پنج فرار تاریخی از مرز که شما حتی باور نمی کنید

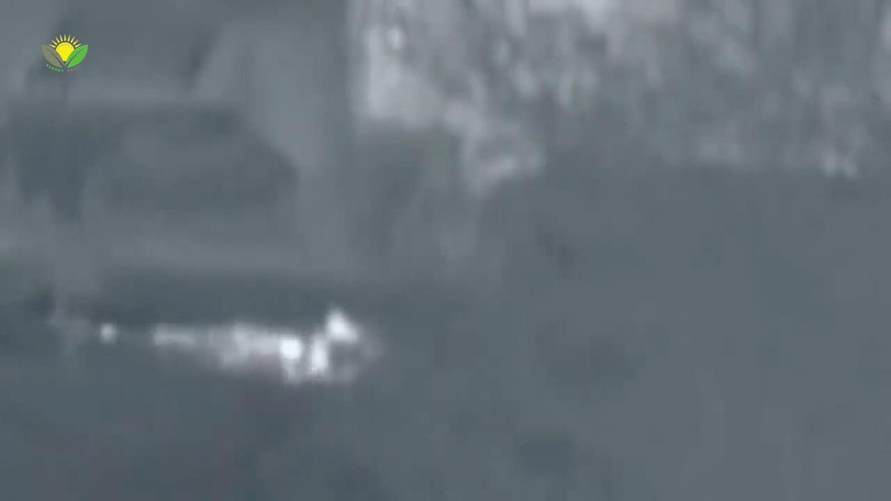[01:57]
خانه یازادی کوریای جنوبی قرار گرفته بود مرزبانان او را زیر آتش گرفتن چهار
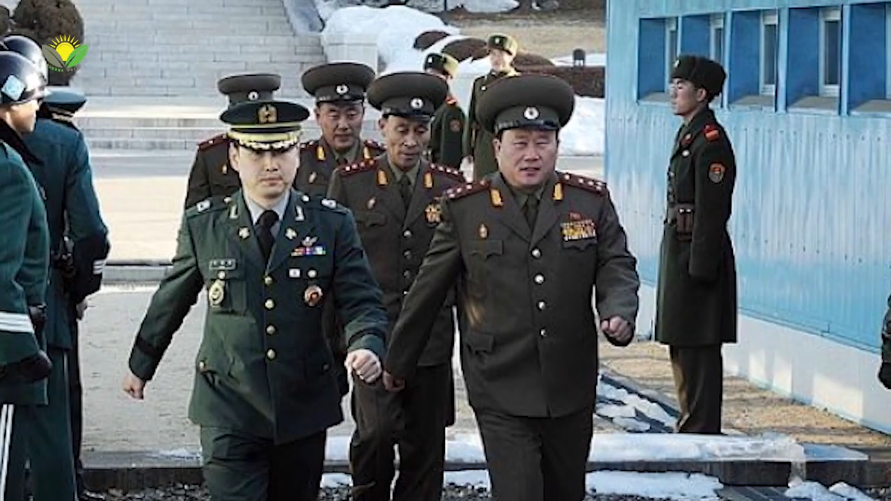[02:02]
مرمی به او اصابت کرده بود اما وی موفق شد در سمت مرز کوریای
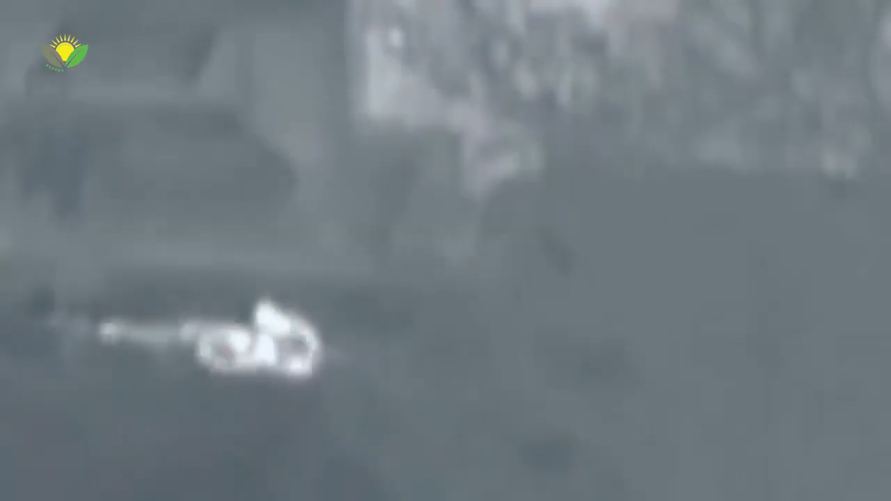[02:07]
جنوبی در زیر یک تاریکی پینهان شود سپس سربازان کوریای جنوبی در تاریکی شب به